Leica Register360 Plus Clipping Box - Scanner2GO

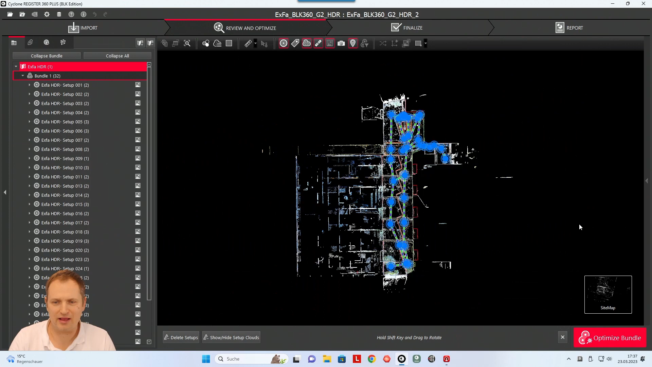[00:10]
Let's take a look to register so when I'm in my project of course a limit box is 3d so I need to go to bundle and make sure you
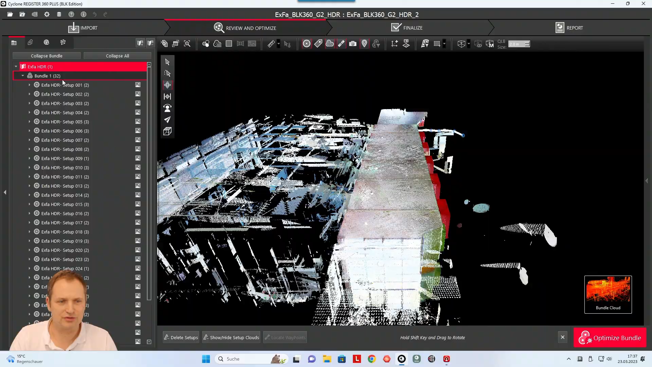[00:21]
select the bundle here so you see your whole scan and then let's
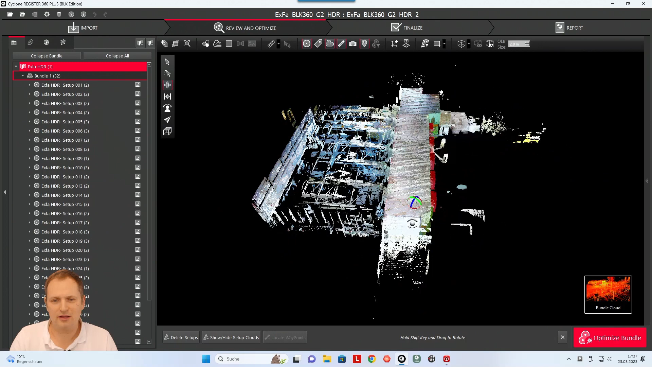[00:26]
say we make a very quick box just to cut off this
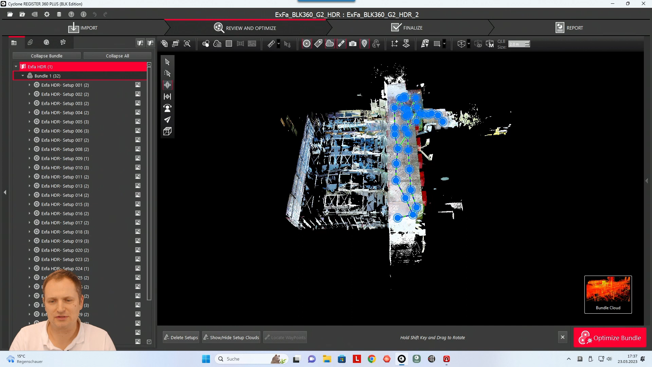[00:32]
point here so we go here right left click and then create limit box and it will show us a limit box
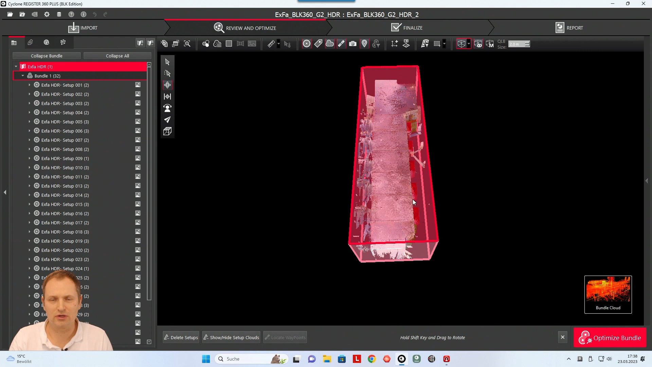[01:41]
active tool hold down the STRG key or the control button and then you have the navigation features back so if I hold it down I can
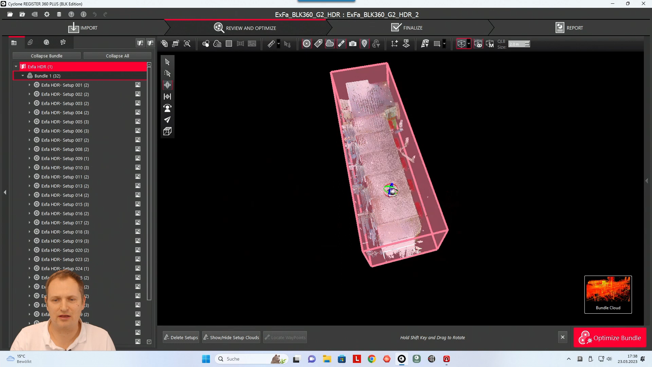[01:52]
turn it and I can go from this side and could say edge it's just a little bit here again and
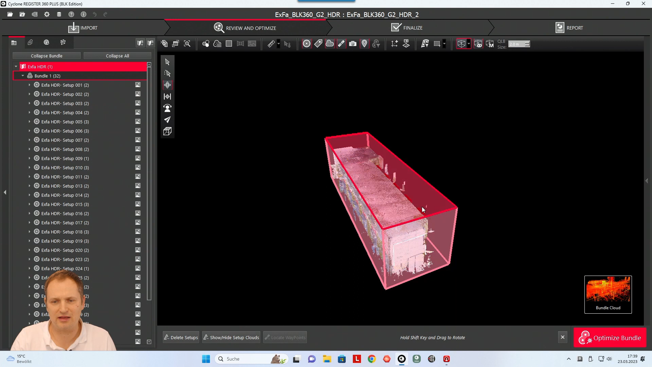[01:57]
a little bit from the other side so that I can adjust it a little bit more. Okay when I'm done with setting up this limit box it's very important that you save the limit box so you
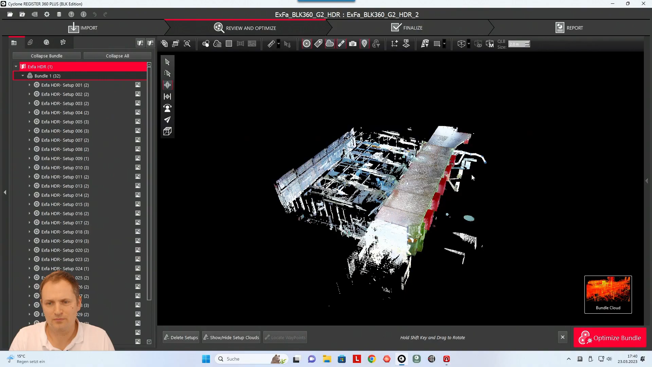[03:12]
then let's take a look to this little area here so we have a table here
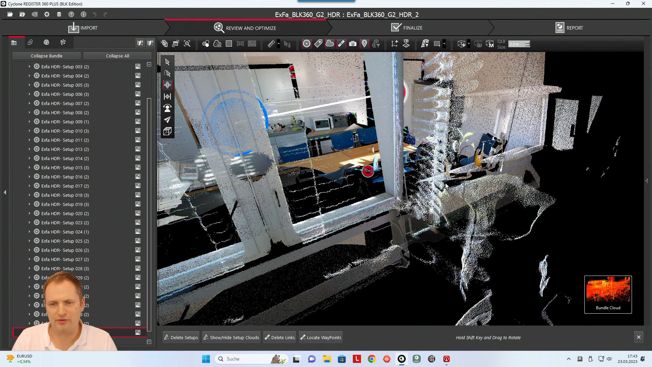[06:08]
it so now if you go back it's still only the one is visible so
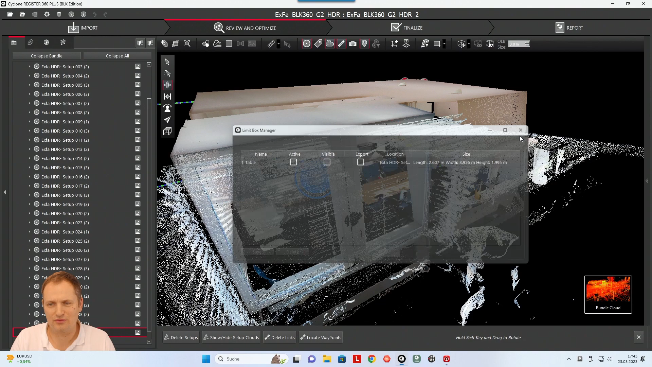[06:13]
the little work around if go to sitemap select probably your group again go to your bundle
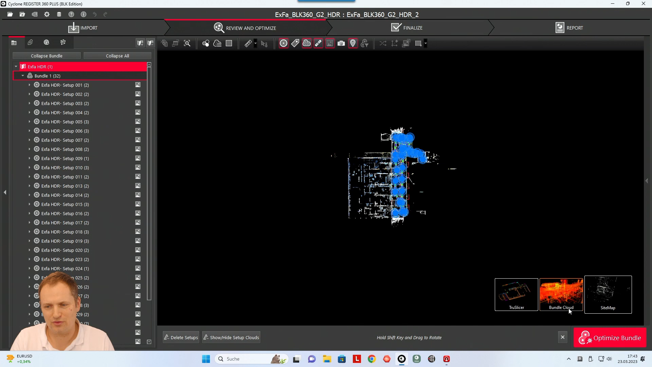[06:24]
and then zoom out so we can see everything I also will turn off the scans
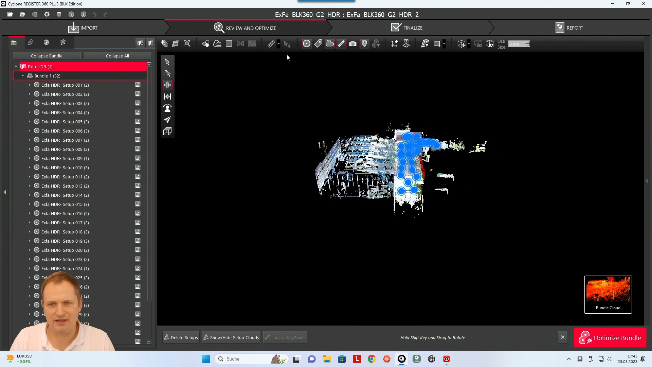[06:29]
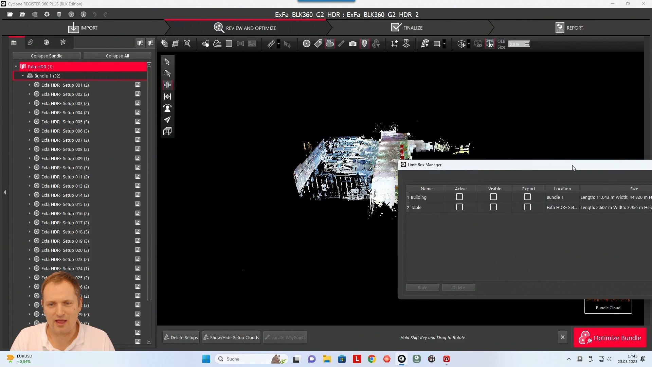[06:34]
and open my manager and voila all two are there now and I can turn it on turn it off turn it on
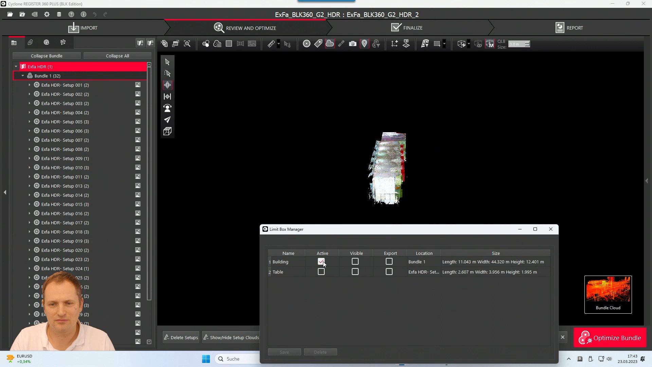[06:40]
well it's more here but you can see it's a table you can show the limit box again